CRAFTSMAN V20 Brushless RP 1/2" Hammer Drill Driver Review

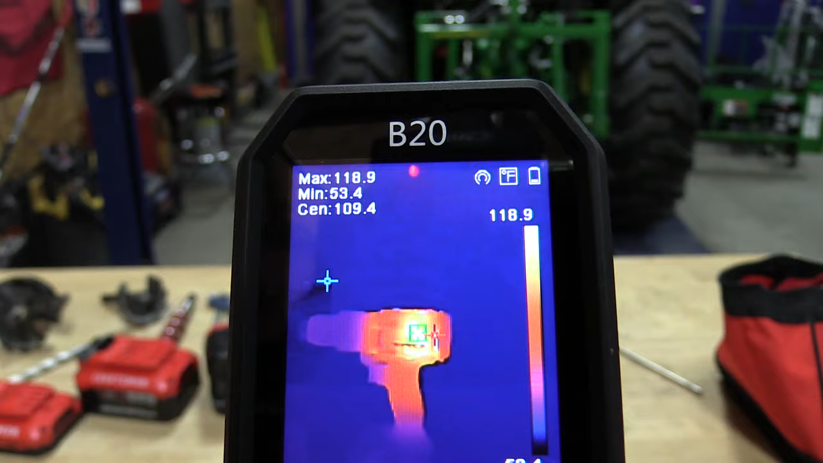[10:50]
The battery is cool, although we did switch batteries quite often. So we're seeing a max of 119 and generally seeing just over 100 degrees here. That's not horrible considering that's where my hand was and that's where all the vents were.
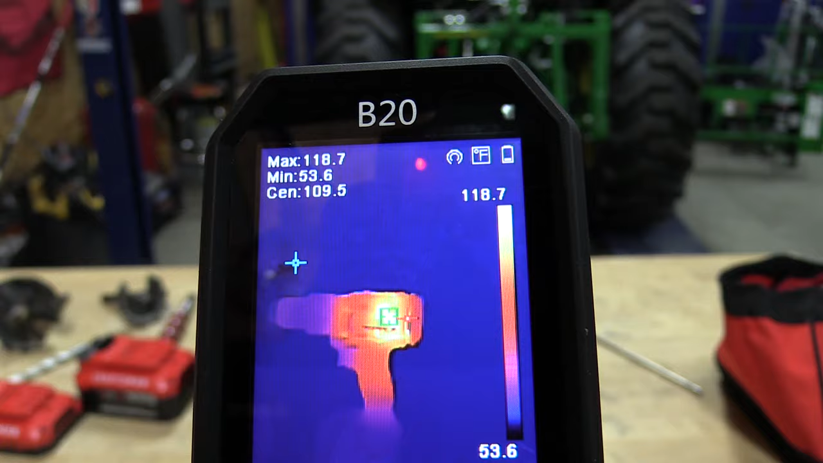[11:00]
So I'm impressed with the amount of power it put out and the lack of heat, even though we were covering the vents while in use. When I picked up this drill, I expected a DCD-996.